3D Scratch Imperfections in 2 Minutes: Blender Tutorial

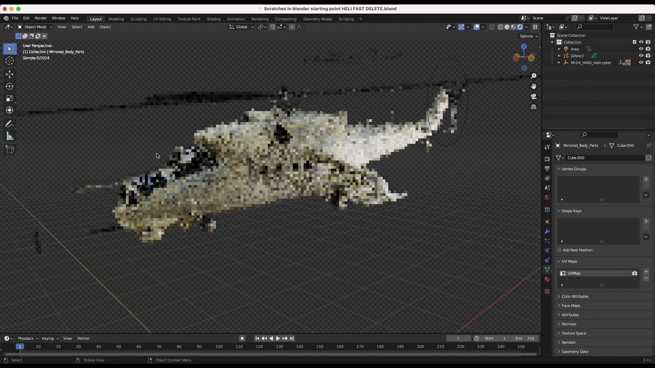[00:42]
To do this, go into edit mode with your 3D model selected. Make sure all of your vertices are selected as well, and then in the object data properties, add a new UV map and name it.
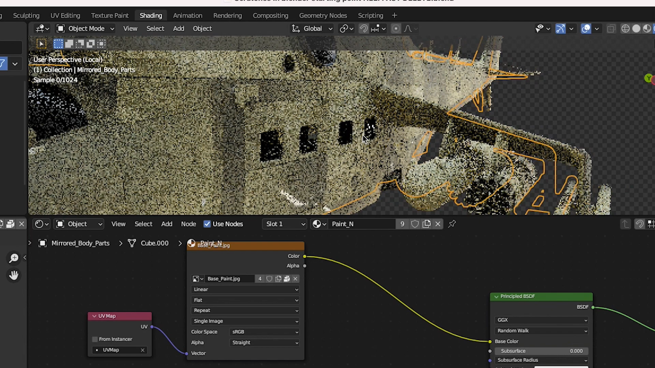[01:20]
Now you have effectively added a scratch map on the top of your model, but you may want to enhance this effect further.